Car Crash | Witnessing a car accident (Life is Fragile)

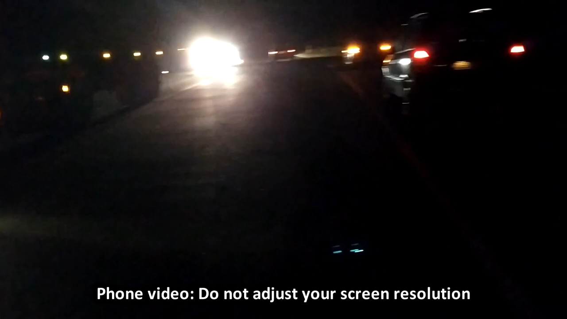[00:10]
there's a big truck that's going to try and get that car out of there as a big old Russian truck
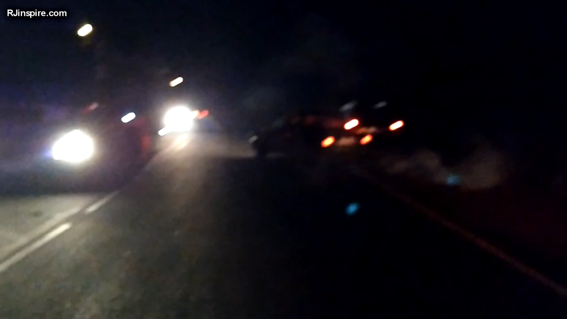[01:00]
just come from witnessing an accident down there now we continue with the journey